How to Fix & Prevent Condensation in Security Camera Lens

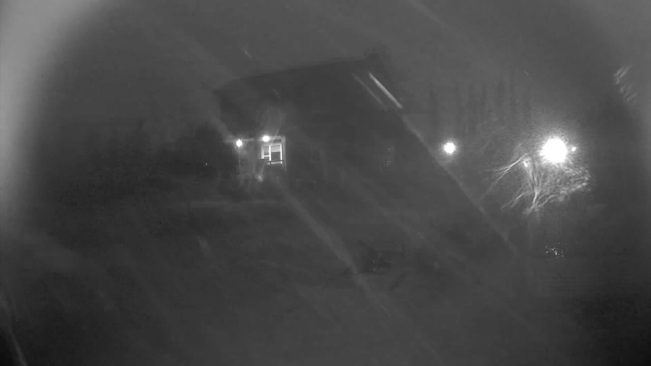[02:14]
soaked regularly when we have big rainstorms like this one here the other night let's start opening things up here and get that card door